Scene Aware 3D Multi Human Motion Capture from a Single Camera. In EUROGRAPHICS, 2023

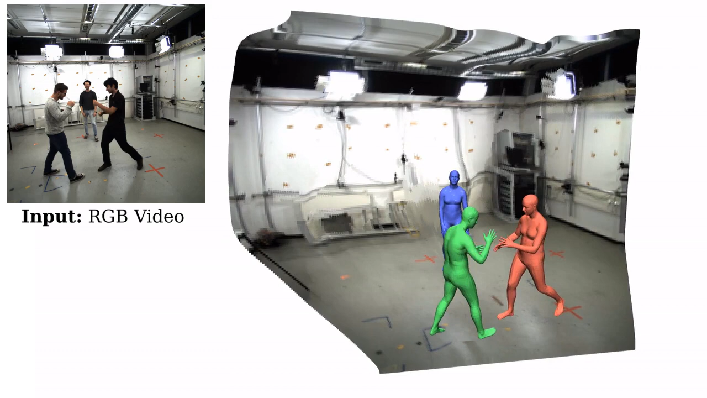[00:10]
Our method takes a single RGB video as input and jointly solves for the 3D position of each human, their articulated pose, their individual shapes,
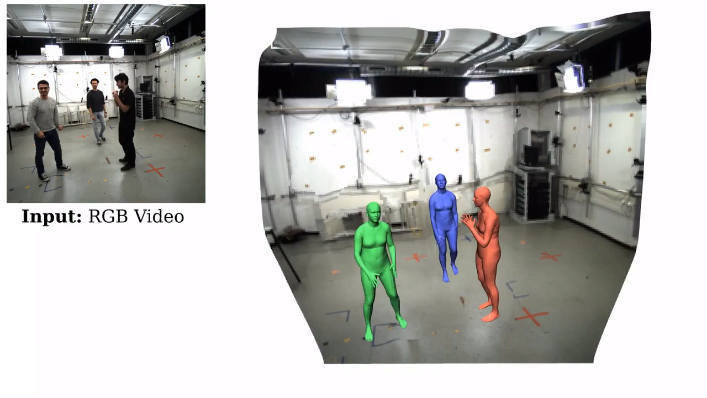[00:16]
as well as the scale of the scene.
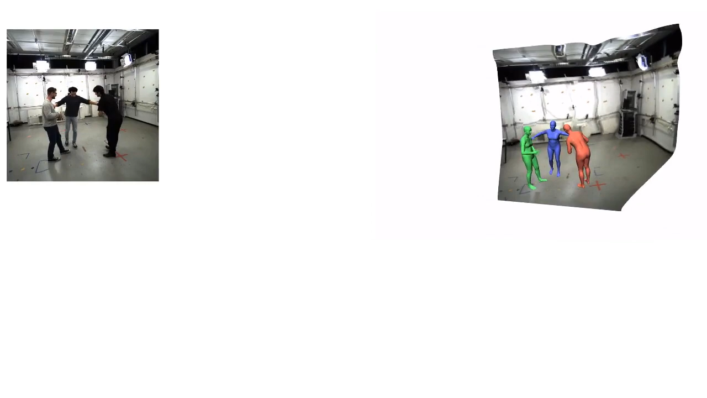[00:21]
To deal with this challenging setting, we leverage recent advances in computer vision, using large-scale pre-trained models for a variety of modalities,
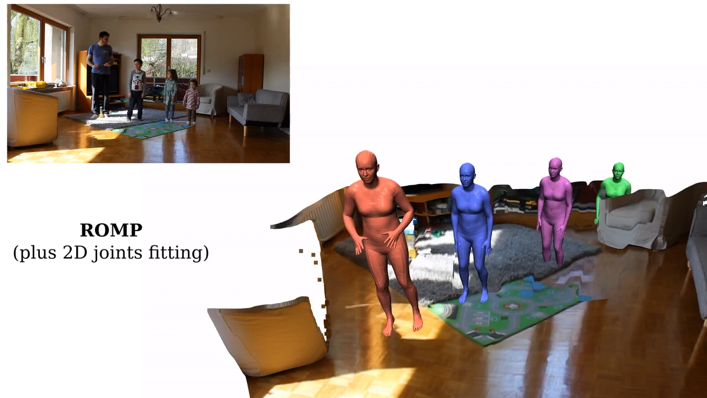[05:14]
Note how Glamour fails to predict a coherent 3D position of the humans,
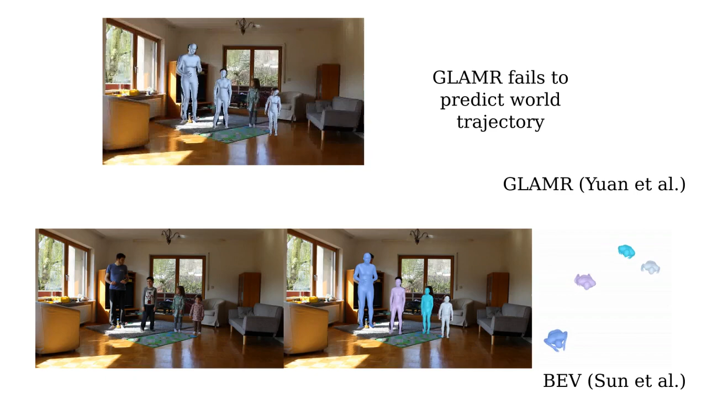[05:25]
and how BEV fails to estimate the height of each person in the scene.
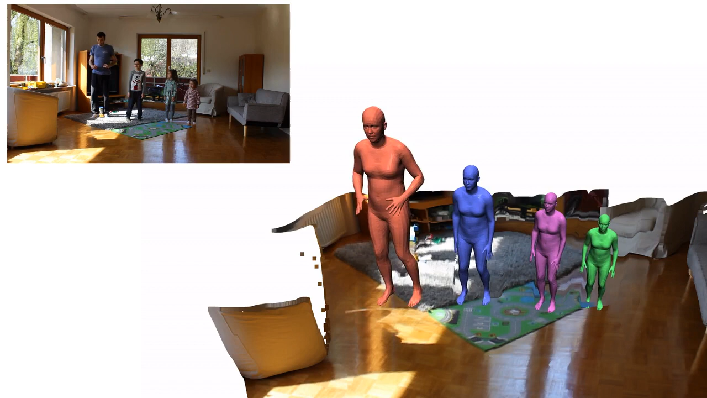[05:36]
Here we demonstrate the effect of our physics and temporal smoothness energy terms.